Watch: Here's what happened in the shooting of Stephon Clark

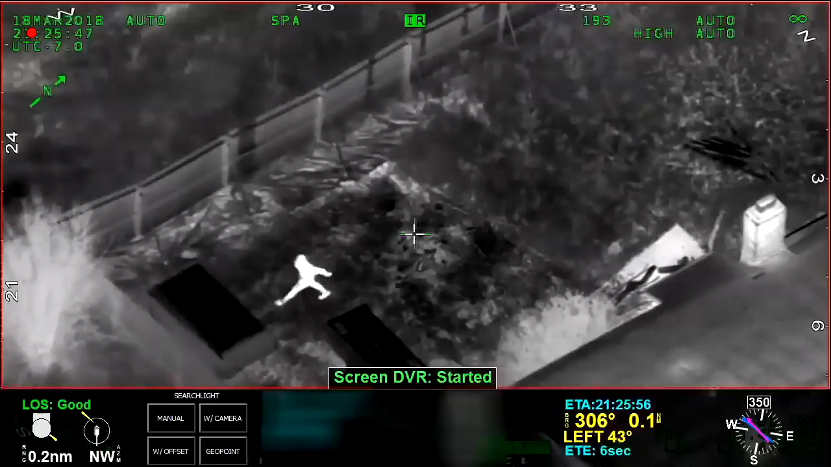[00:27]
We have two ground units coming, too, that are on Meadowview right now, so they're about a block and a half away.
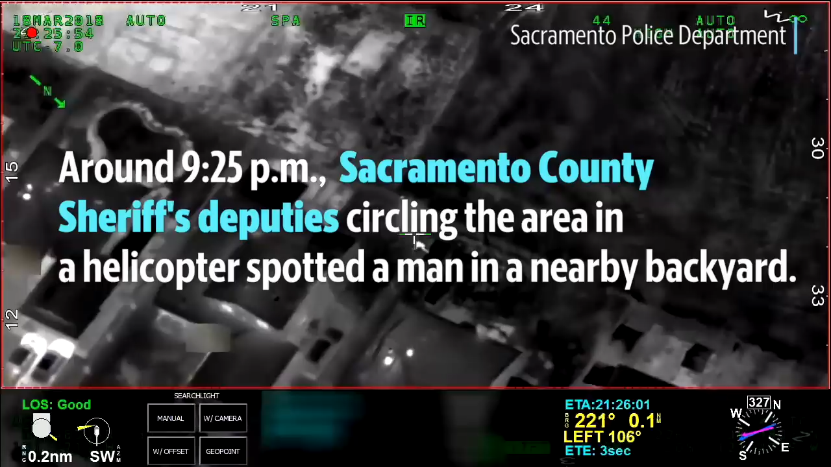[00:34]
Yep, no doubt he's going crazy in the backyard, so he's still there. Good.
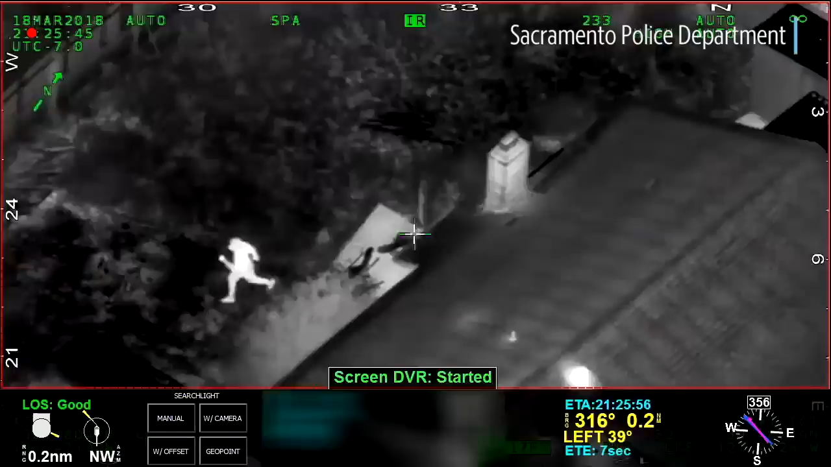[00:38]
He's just broke the window, running south, running to the south.